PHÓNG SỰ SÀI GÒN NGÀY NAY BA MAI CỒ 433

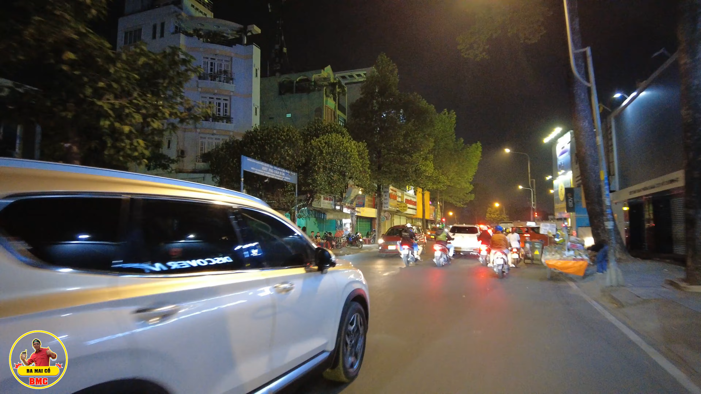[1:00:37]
ở đây là đường Đồng Nai nè, đường này là hồi xưa đi vô cái cái cư xá sĩ quan Chí Hòa.
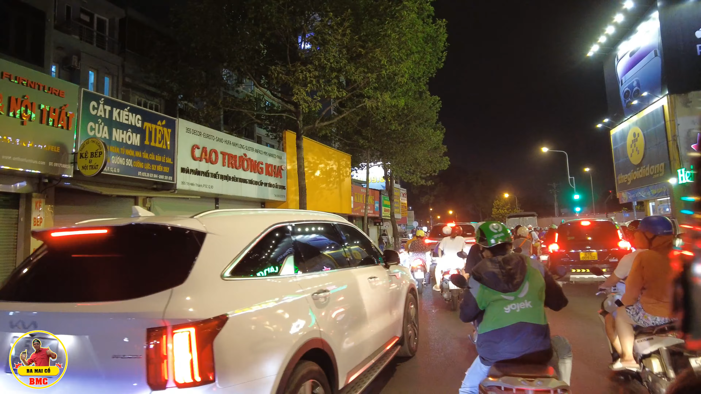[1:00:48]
Bên tay phải ba Michael đây là tổng cục quân tiếp vụ nè.
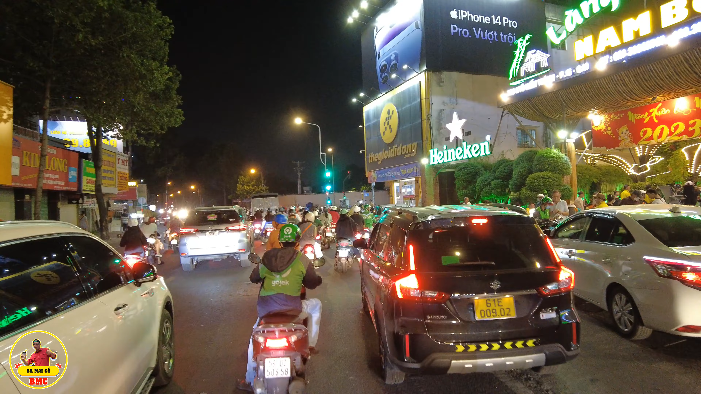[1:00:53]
Nó ngồi xích lên đi cho nó khỏe. Đây là làng nướng Nam Bộ đó, rồi hồi xưa là tổng cục quân tiếp vụ á. Mình đang đi trên con đường Tô Hữu Thành và đây là ngã tư Thành Thái. Rồi bên tay phải ba Michael đây nè, cái khoảng trống trống nè bà con.